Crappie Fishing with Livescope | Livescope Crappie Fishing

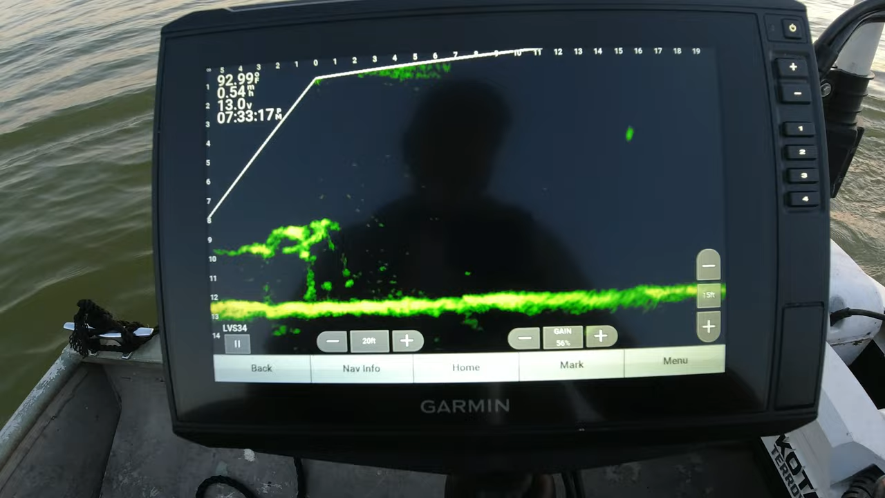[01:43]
Just like back in the day with the old side imaging units, uh, what you can do to help get you dialed in on,
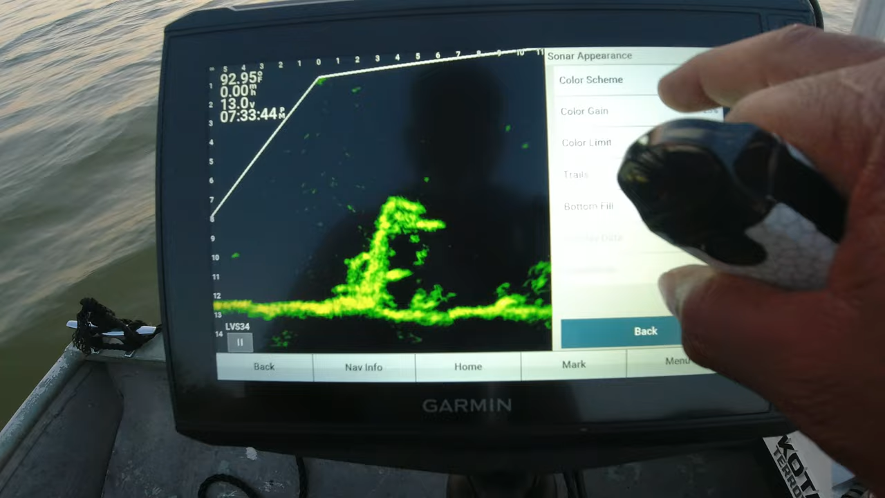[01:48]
uh, with LiveScope is, is get on a piece of structure that got a few fish on it and, and tinker with it. You know, adjust your settings, uh, mess with your game. You can even change different color palettes like I'm doing here. Let me whip out an old rod real quick. I see a few dying now. So I'm gonna, uh, be using my 10-foot rods today.
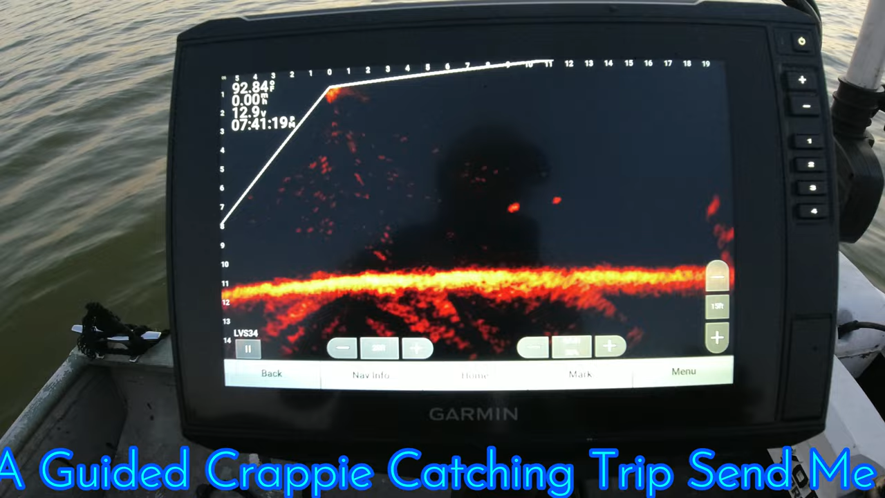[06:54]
tell you what y'all I'm loving coming out here on my little dinghy
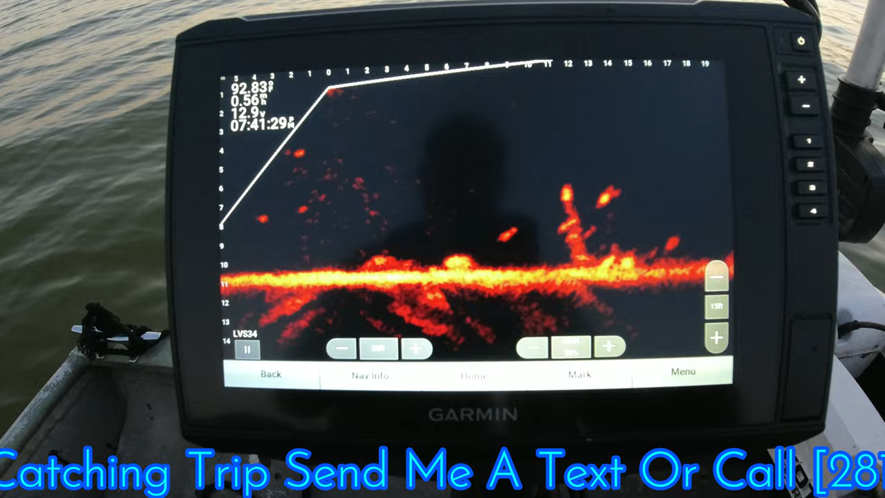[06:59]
that big old catfish down here see him right there
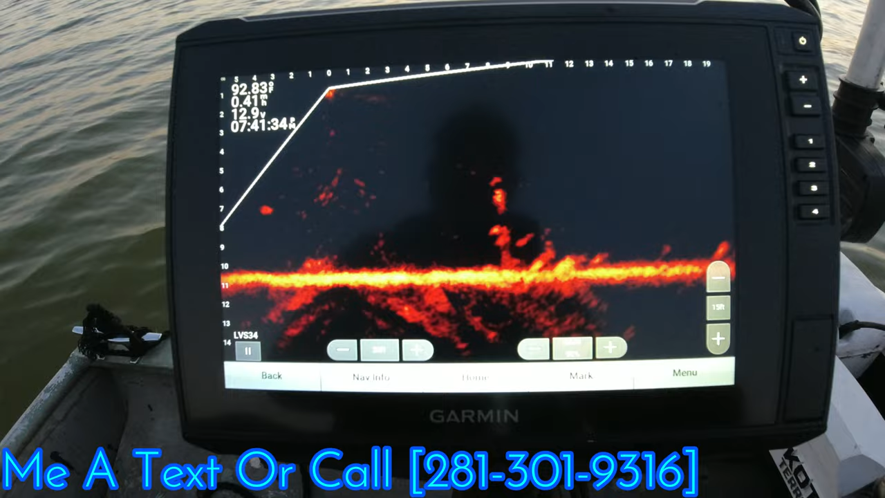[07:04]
so I'm rocking and rolling a little bit so my readings are not as good as they could be lake is still chopped up pretty good there's some big old catfish right here two down at the bottom this right here is a crappie though I'm going to try to try to get on top of his head before I pass him up I may have to stop us may have to stop us strip out a little line
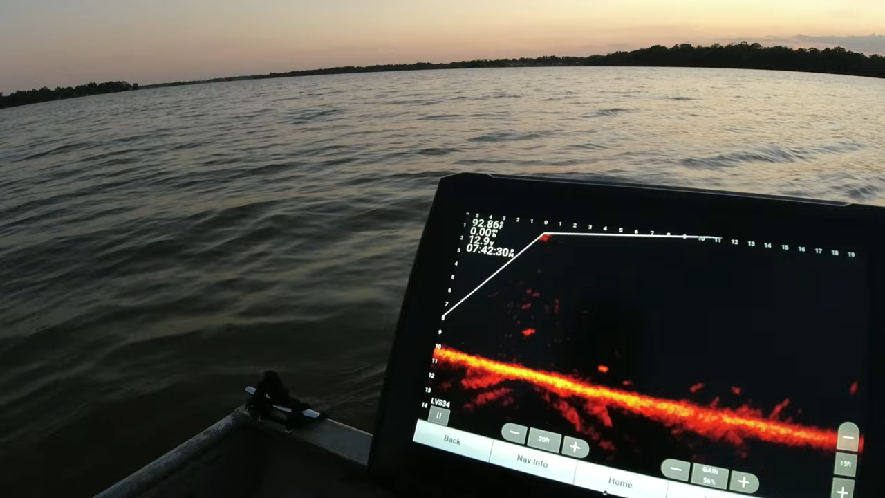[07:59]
see him turning got him oh yeah that's a little better one there we might put a few in the box tonight y'all y'all know I eat fish several times a week and y'all know
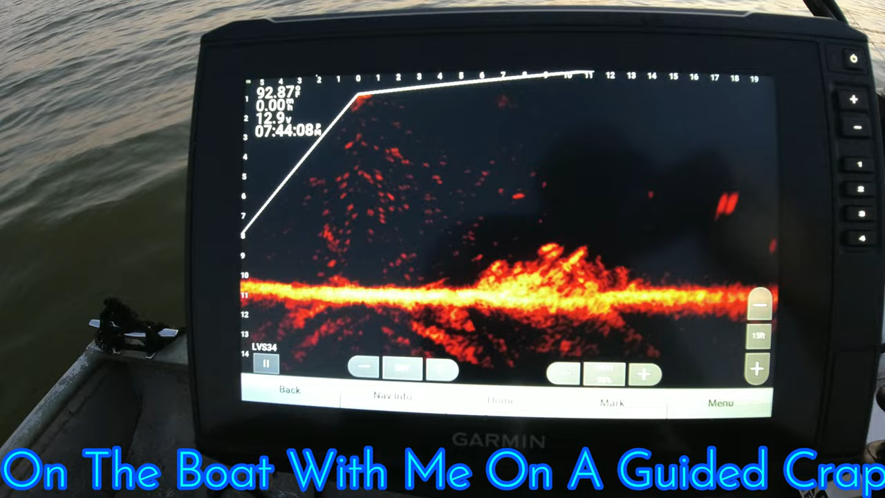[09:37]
oh yeah oh yeah that's a solid one right there y'all oh yeah nice so uh I'm using a limits tackle black diamond
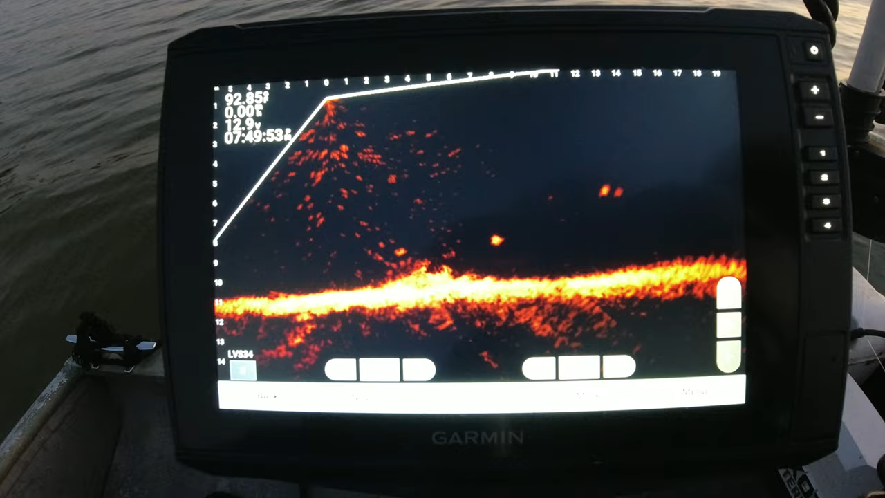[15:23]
and this little joker he ain't big enough somehow my jig oh I got my jig right here something happened with my line y'all let me check and make sure he's 11 I think he gonna make it he's about the same as that oh yeah oh yeah
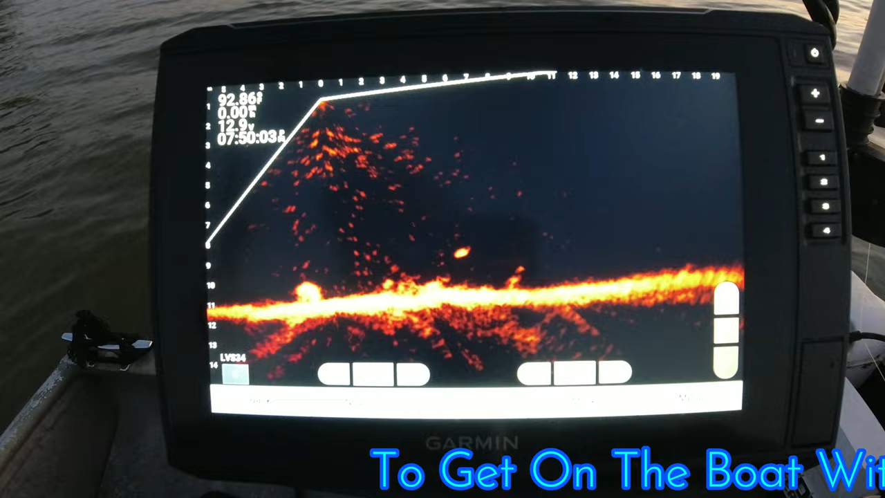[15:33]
he's right there right there on it just like that other one
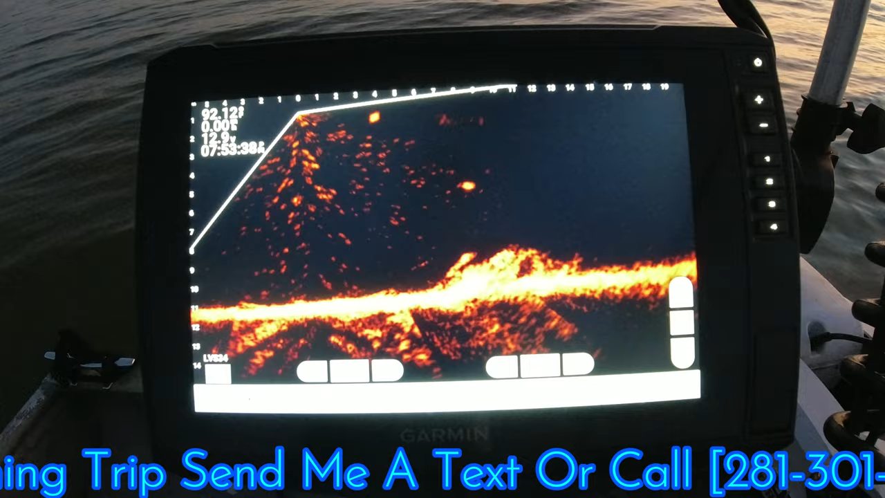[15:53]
see what else is on that little lay down down there yeah but like I was saying
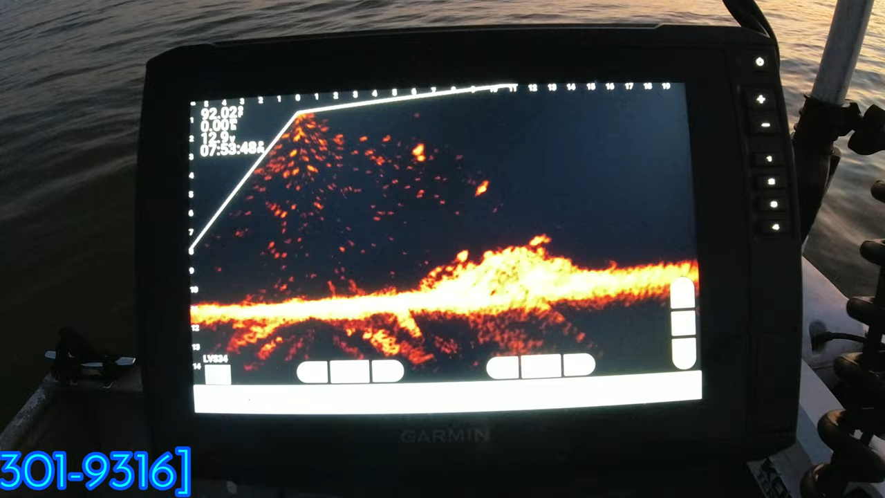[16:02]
the 34 don't do the orange crawfish any justice so I've been playing around with the orange crawfish and I mean not orange crawfish but amber and moss and the moss is definitely better at night time
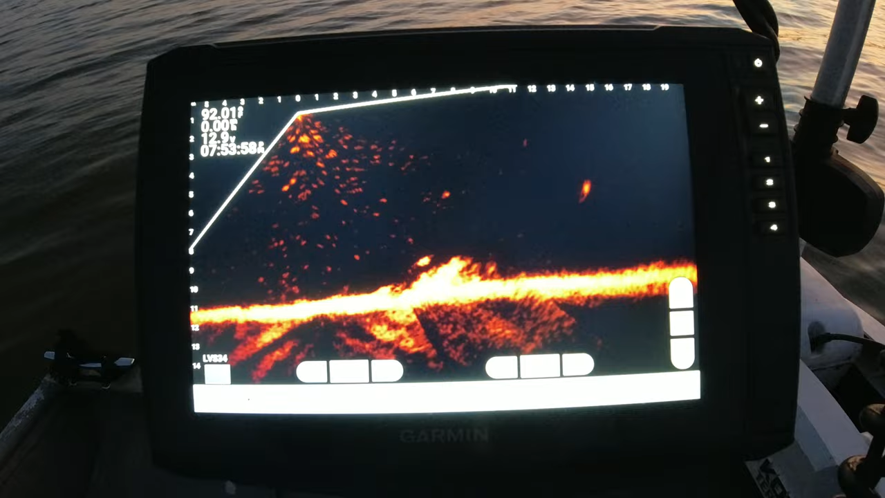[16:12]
that's maybe a white bass right there there's a crappie right here get my jig over there in the cone and he's gonna turn away that's a really good fish I'll tell you what I'm gonna put in his face and just leave him see what he can do with that